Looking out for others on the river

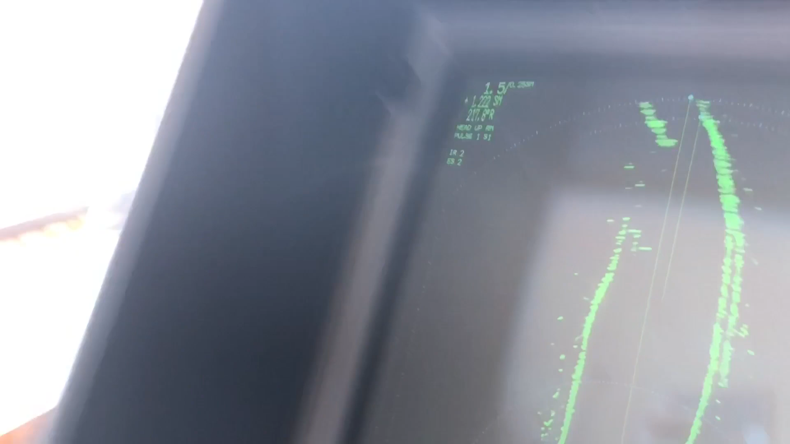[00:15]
Actually, it's a bit good target on the radar. They're showing up really good.
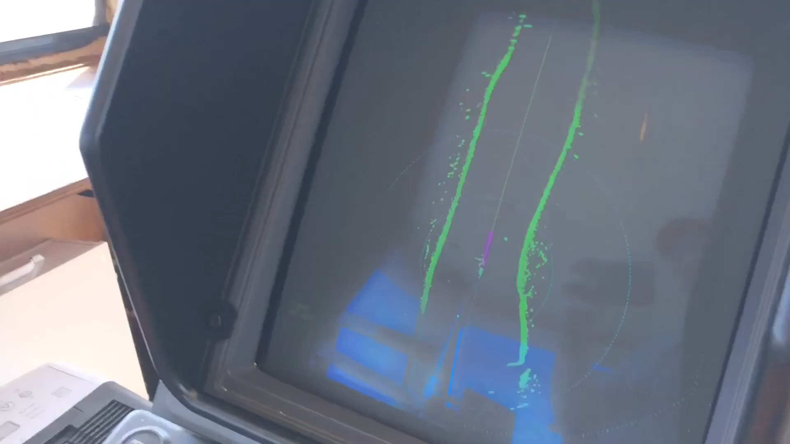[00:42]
They're showing a good target on the radar. That's really good.
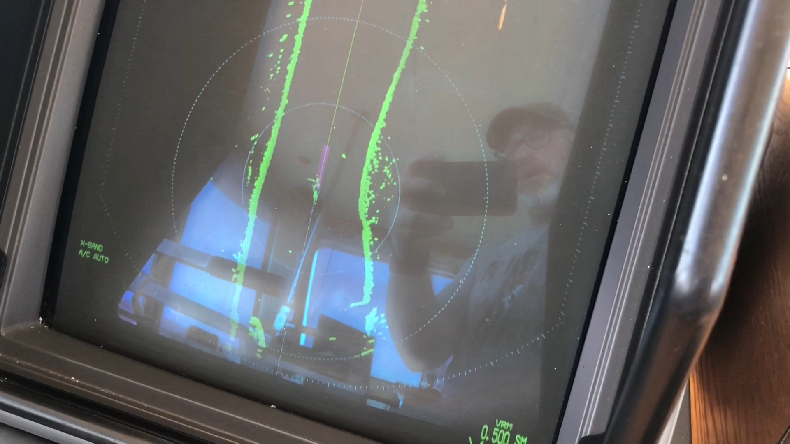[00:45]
That's really good. That's highly noticeable. And it's really not. I mean, just looking out across there, I can't really visually. I can see them because I'm looking all the time for them.
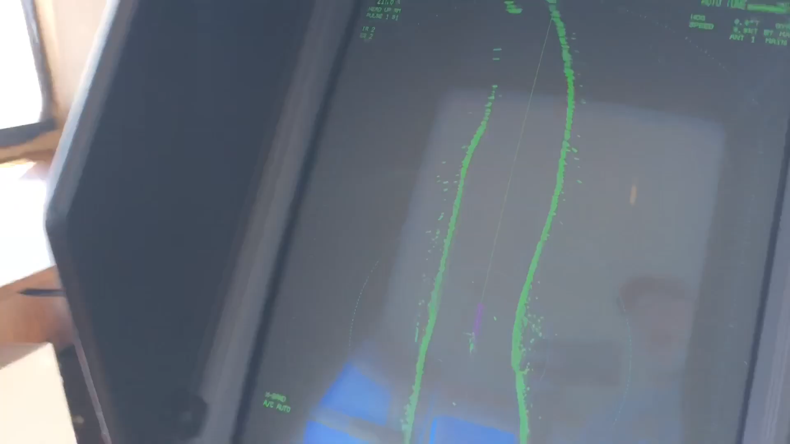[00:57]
But just a quick glance, you're not going to see them.
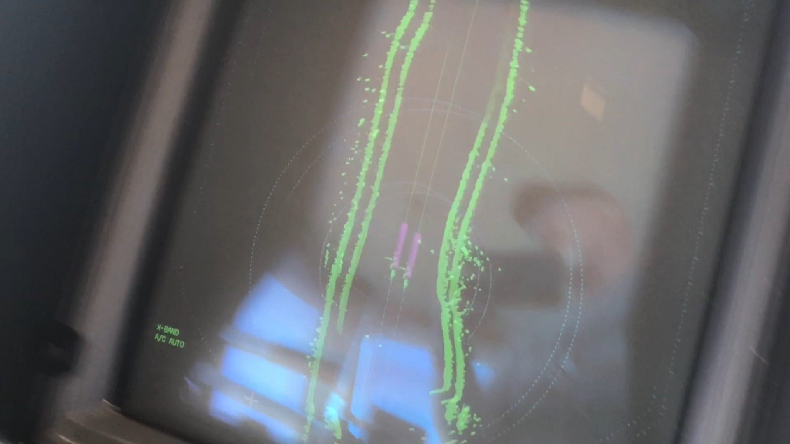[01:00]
I spotted them visually before I did on my radar.
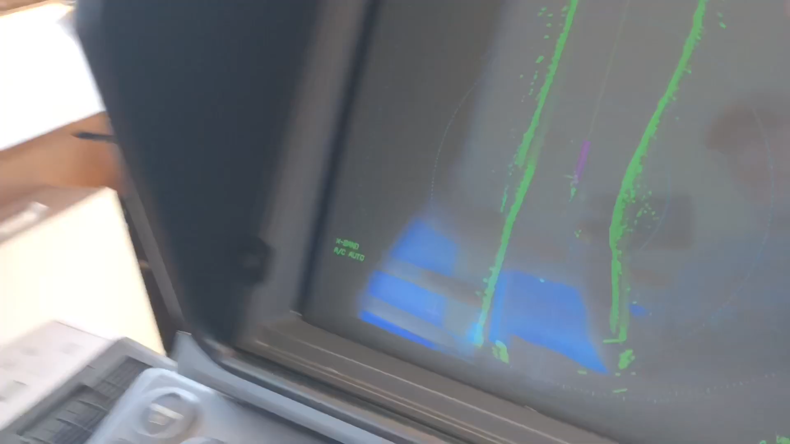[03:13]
But they are really, the way they're bunched up together there, and the profile of those...
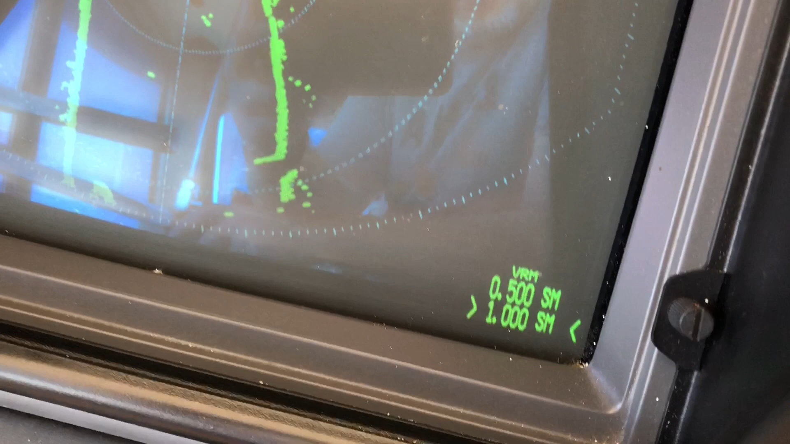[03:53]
I mean, they're picking up on radar really well. They're picking up in the grouping that they're in. Even I can break them up into the singles. I mean, you see... Well, shoot.
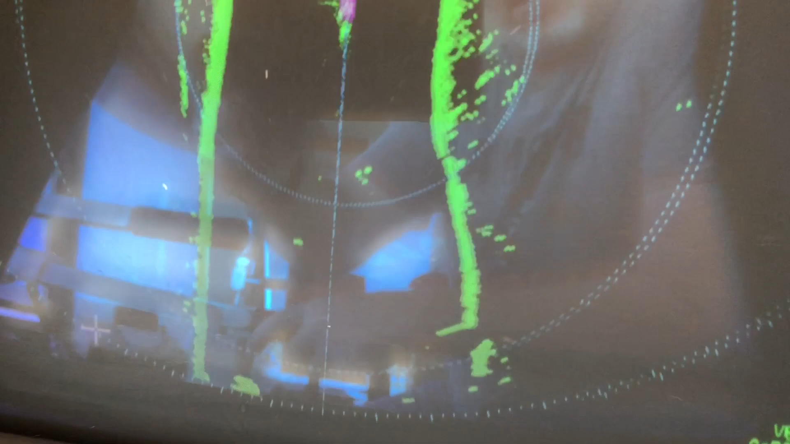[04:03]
You can see right there, I can individually break... I can pick up individually each one of those... Each one of those canoes.
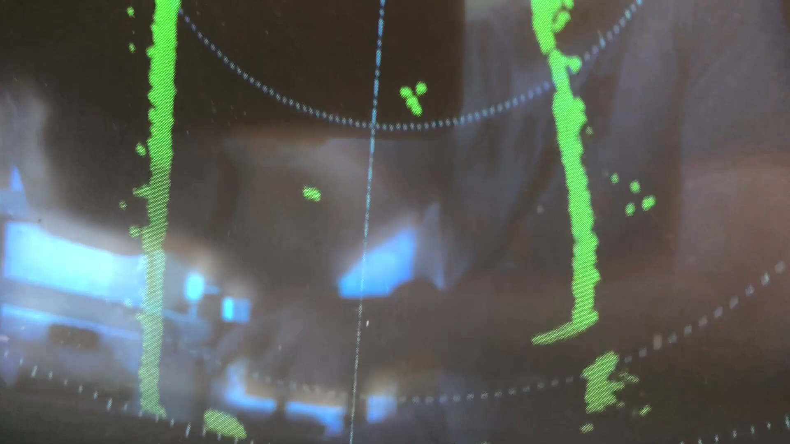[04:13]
You can see they're picking up... I'm a half a mile away, and I'm picking them up individually on radar.
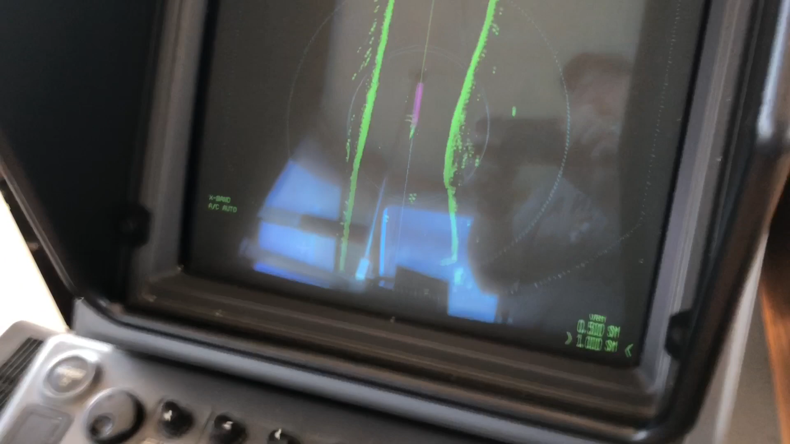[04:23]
That's the huge advantage and benefit that we have of radar. Guys, I know you get your head in...